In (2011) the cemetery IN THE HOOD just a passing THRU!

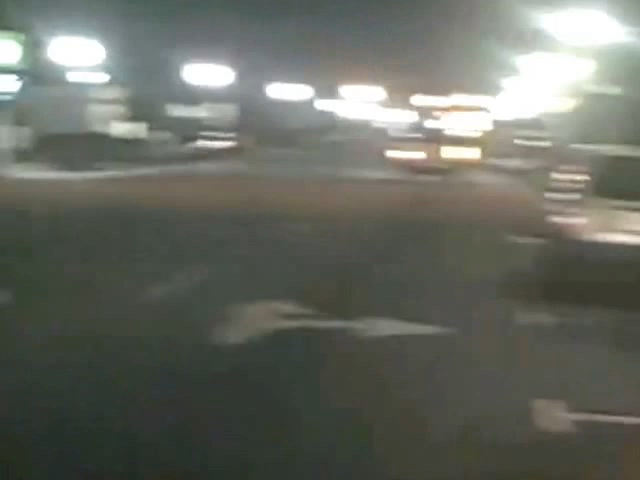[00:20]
You see this shit? The natives arrest us, man. This is Queen Street. The nightclubs are kicking.